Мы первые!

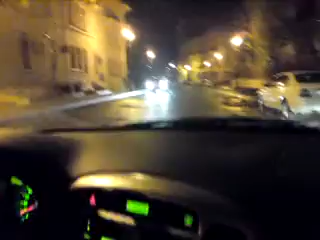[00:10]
Поехали. 4 часа утра. Снимаем ночной город. Радуемся за наших. Но они не особо радуются. Давай все махать, пускай узнает.
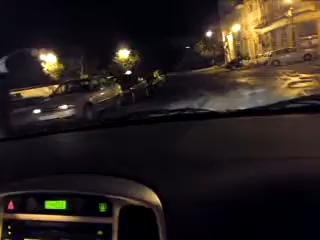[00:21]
Так, флажок мне давай. А он немножко вылетает, по-моему. Осторожно. Куда вылетает?
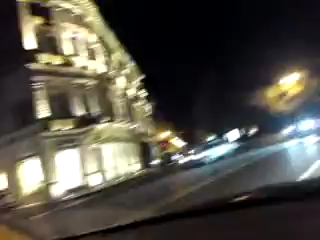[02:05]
Со всех сторон город проснулся. О, на крыше. А вот камера снимает. Сейчас аварии может быть. Что-то там не пускают? О, там уже кто-то остановился прыгать, смотри.